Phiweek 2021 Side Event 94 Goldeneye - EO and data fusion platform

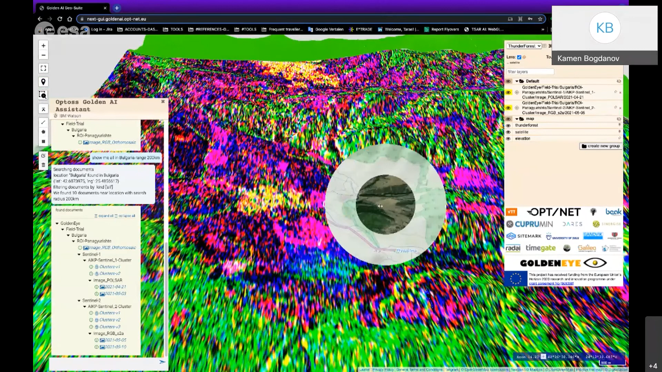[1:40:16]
Okay, here in this area. This what is this here?
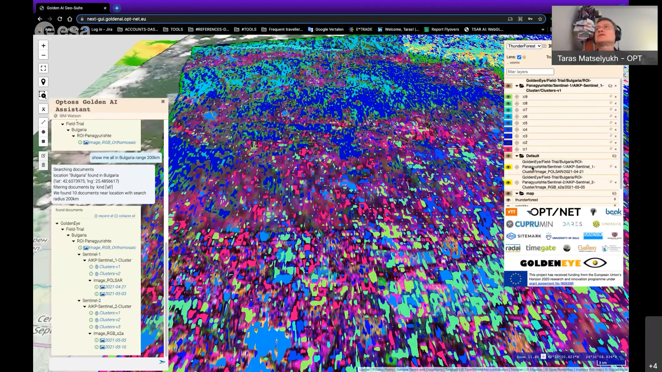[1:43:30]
comparing different data which have been displayed with AI here on the fly. You could move the layers, rearrange. So if I want to move, for example, my Sentinel-2 image to the top, so, and I will just drop it up. Sorry, let me be careful when I share my screen, and I will drop it around this way.
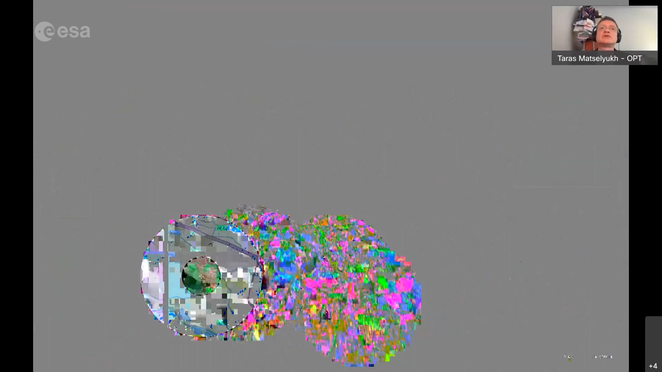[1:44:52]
So this is interesting to monitor in this view.
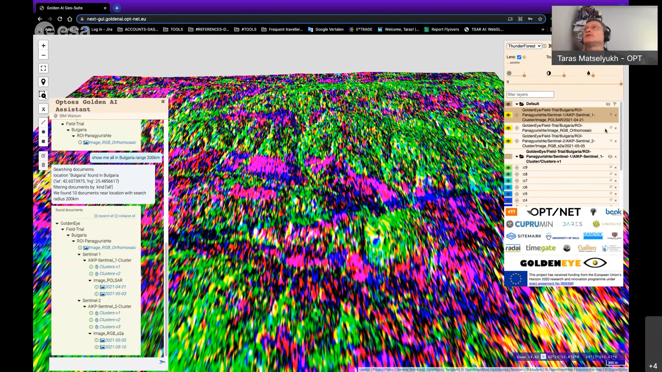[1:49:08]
the orthomosaic image to this, so that you could see. So that this is the area that's giving you a very high signal. So it's barren, so it's not forested as shown here. I don't know why. Is it because you were acquiring the drone imagery in the different seasons than the satellite baseline? Yeah, maybe. And that was giving us a very strong reflection, yeah. Reflections for the radar.